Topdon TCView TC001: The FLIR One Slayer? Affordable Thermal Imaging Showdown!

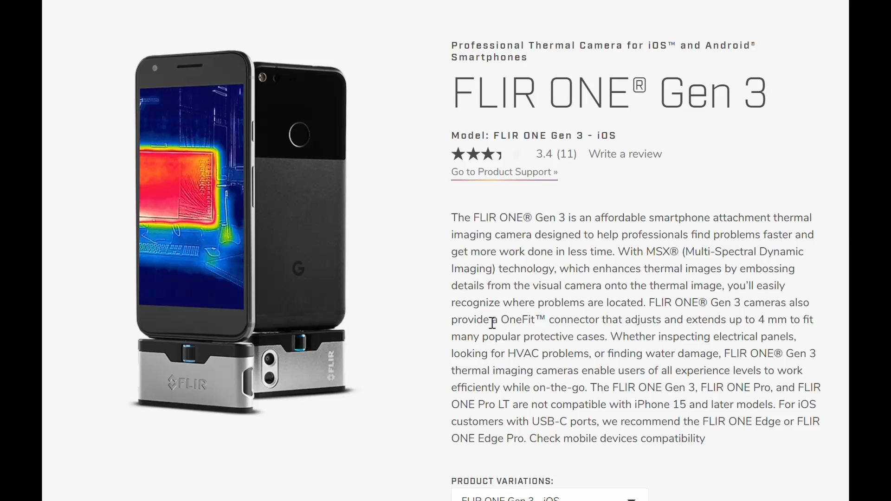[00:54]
you if you're looking at thermal imaging cameras you probably would have come across one of these
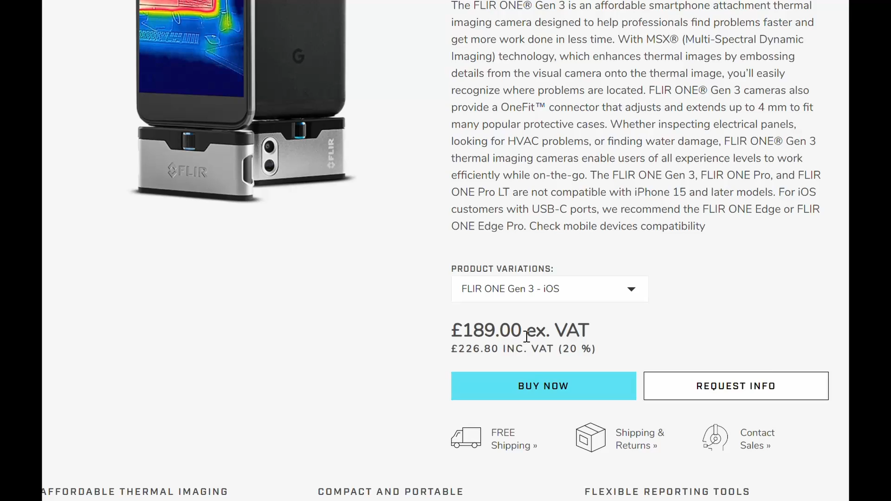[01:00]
here it's got the price they seem quite well known and
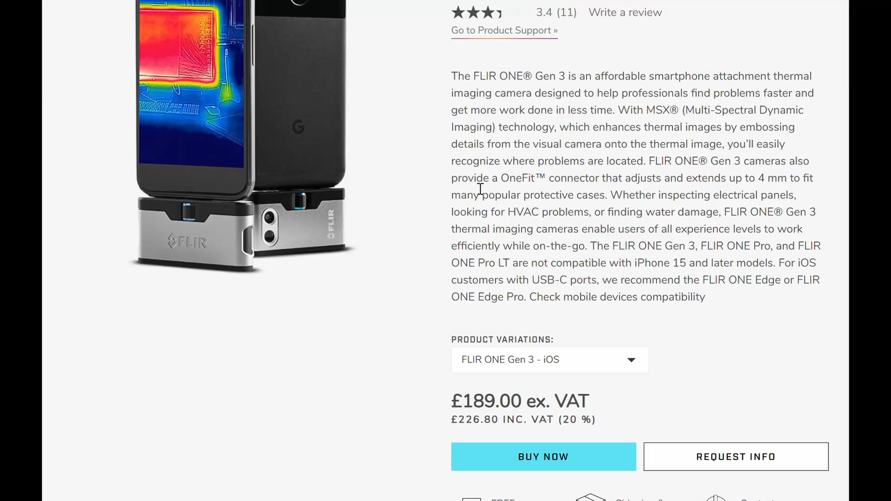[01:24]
for a few days um i've compared it not only to their standard
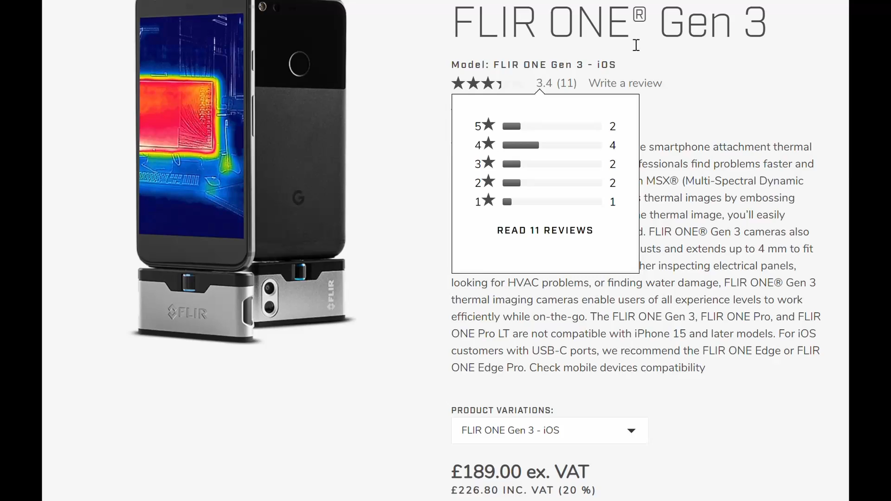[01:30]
one gen 3 226 pounds but also i'm going to compare it to their
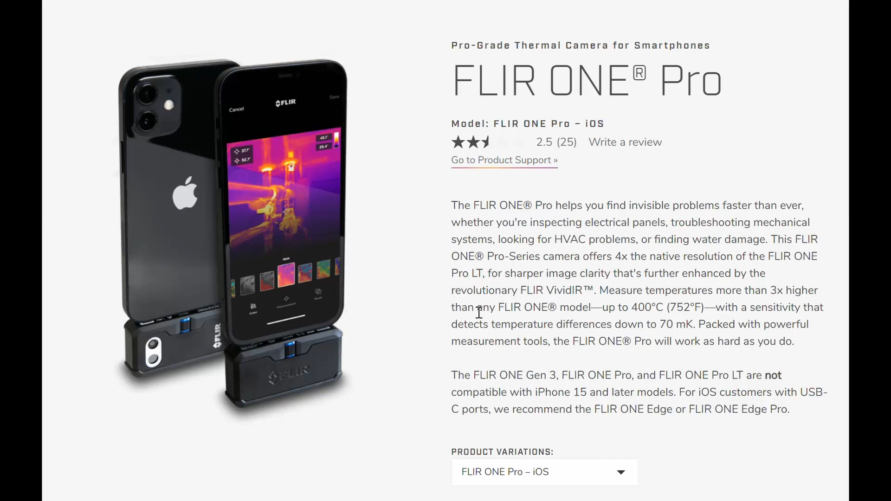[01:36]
pro grade one so it's a big uh it's more than double the price it's
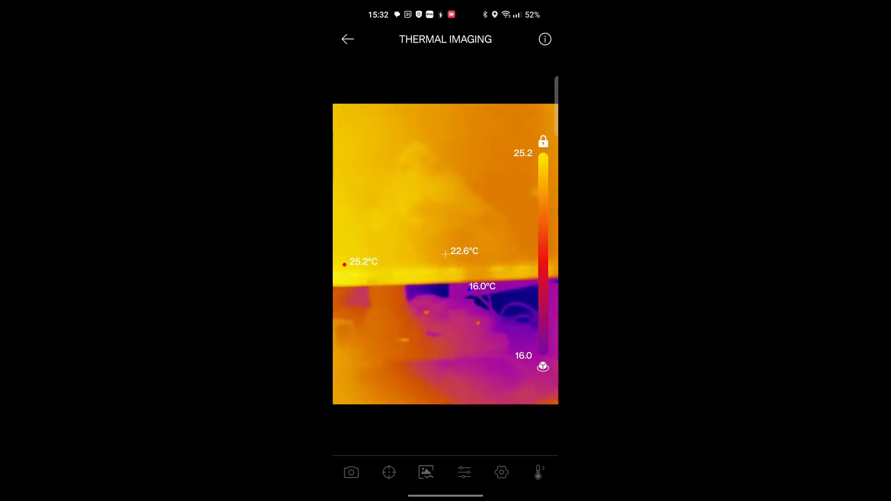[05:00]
On screen: spot 22.6°C, max 25.2°C, min 16.0°C
monitor and you can see the bar along the side so it's given me the let me move my big hand out the way it's given me the peak temperature and it's given me the lowest temperature and then it's given me the average as well so at the moment my hand is getting in the way there you go um 25 degrees at the highest point 60 okay i showed this in the other uh other video anyway but it has here the lock and unlock padlocks
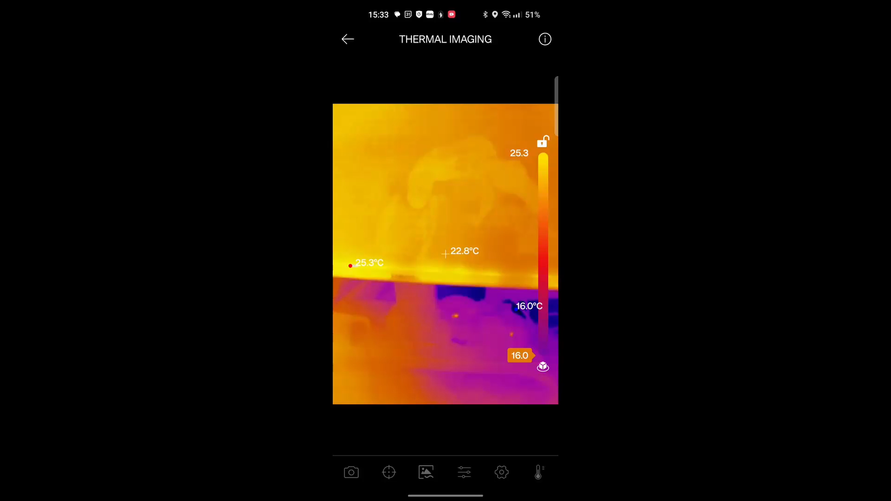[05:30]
On screen: spot 22.8°C, max 25.3°C, min 16.0°C
so you can try and lock it in so the it doesn't vary so much now look at going across the bottom bar you've got the camera setting so you can take a still image of an area to study or you can video an area and here it has various settings for video you can also enable the microphone so you can talk over it and that is all quite handy being built into the app
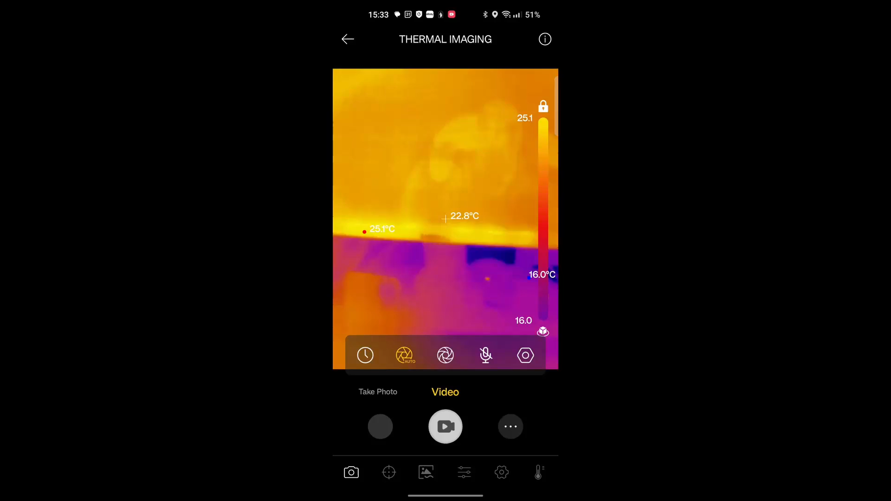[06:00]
On screen: spot 22.8°C
itself now if i click on here you can see that
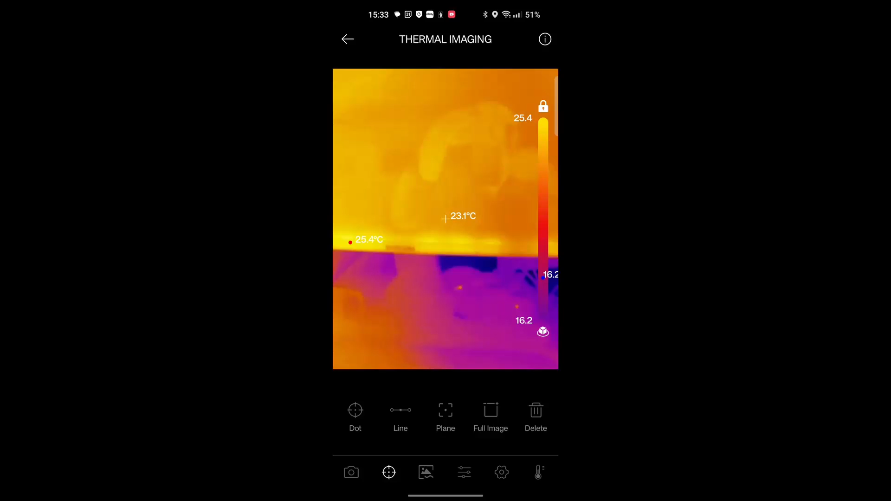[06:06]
On screen: spot 23.1°C
then we can i we can manually highlight points that we want to be measured and you can see that the app has a maximum of three spots that can be measured um not including the center
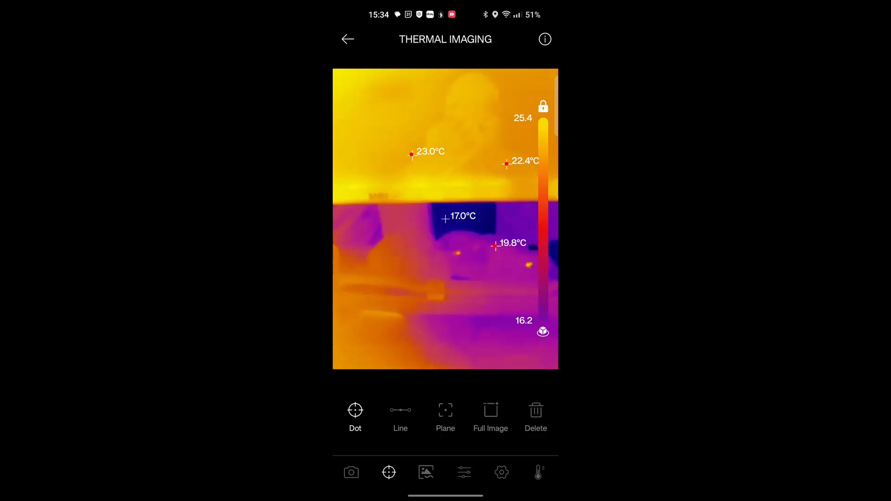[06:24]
so i guess it's four spots really you could also then change it to a line how's this one work oh i like that okay interesting well that that's given us more points that we can read okay interesting and it's showing where those lines intersect and all of those temperatures are updating which is a big
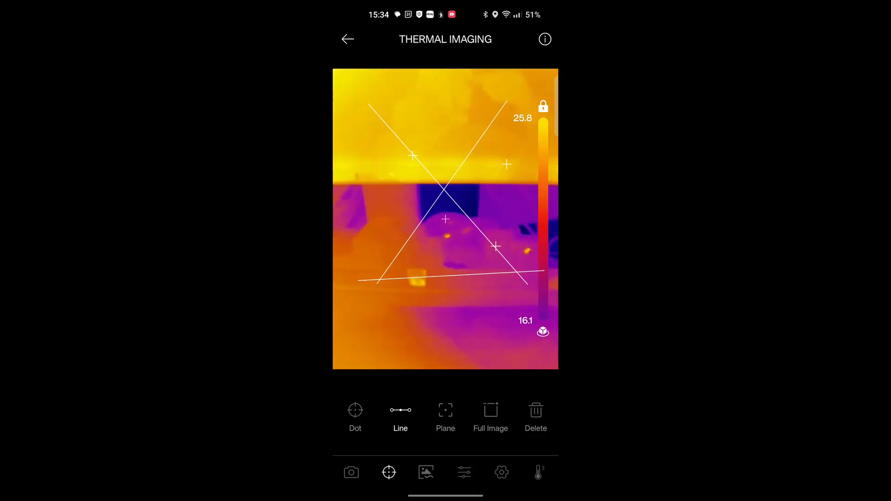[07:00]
step up from some of its competitors because that's some of the complaints that you can only monitor just a couple of temperatures this is showing the cold spot and the hot spot on all of those lines and the overall cold and hot spot for the the whole image which is brilliant okay what do we get if we go on to plane here now okay so we can circle a box
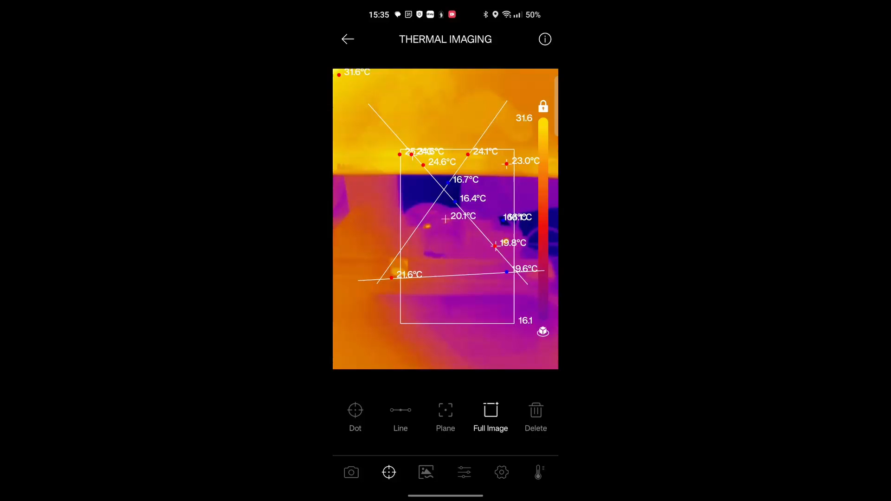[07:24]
interesting full image right if i go on to plane and i
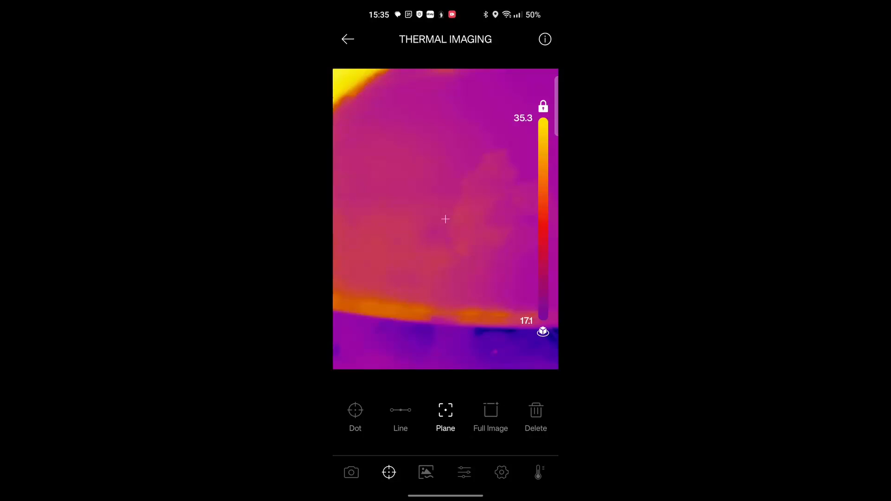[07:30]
just highlight that part interesting it will only measure then inside
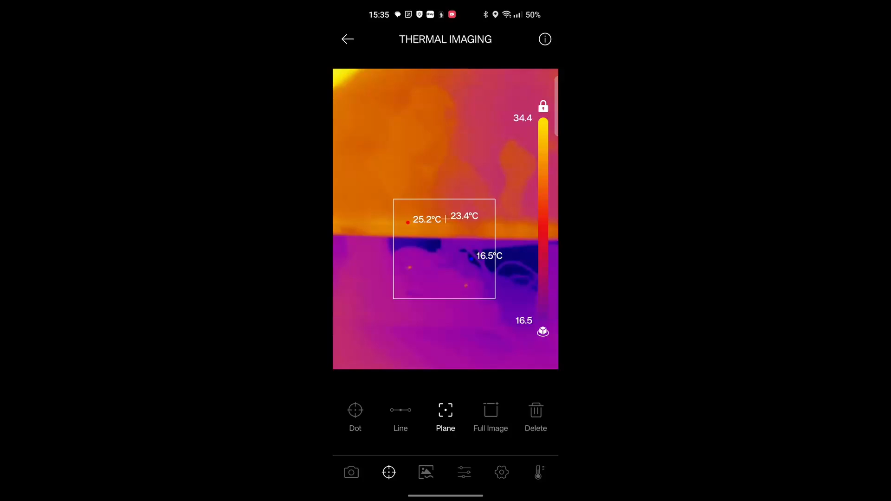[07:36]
that box okay and full
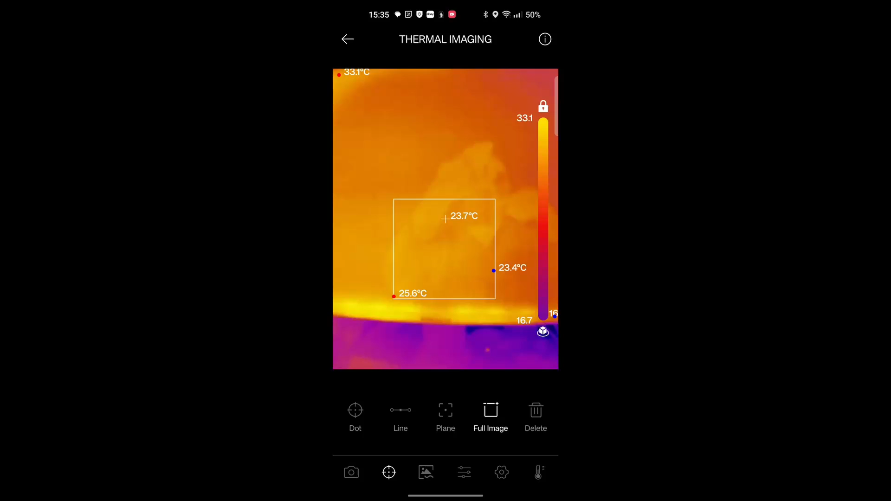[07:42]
image our full image measures both inside the box but then it also measures the temperatures on the
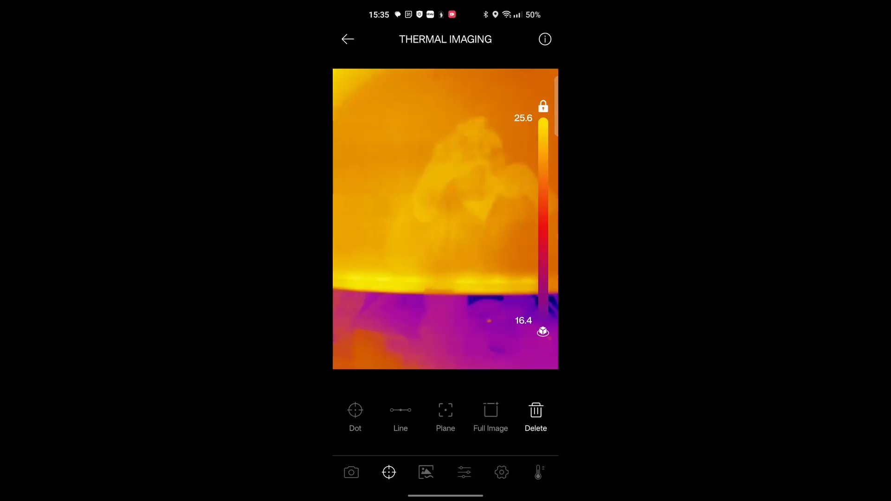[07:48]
outside that's great on here we've got now
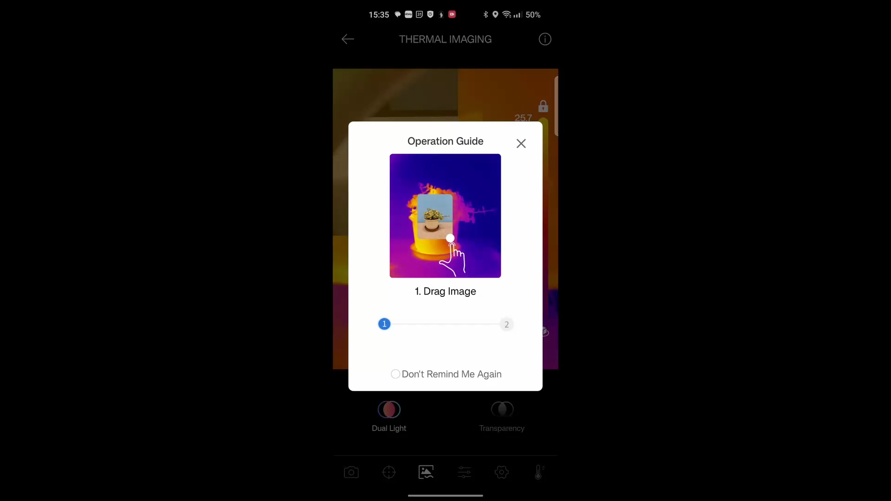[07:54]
drag image pinch to zoom okay
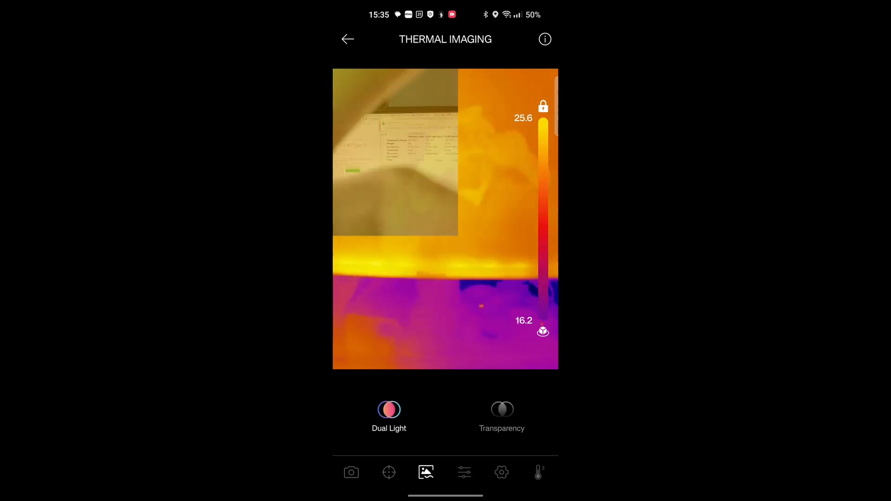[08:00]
ah i see okay so now it's showing the camera it's using my actual phone camera as well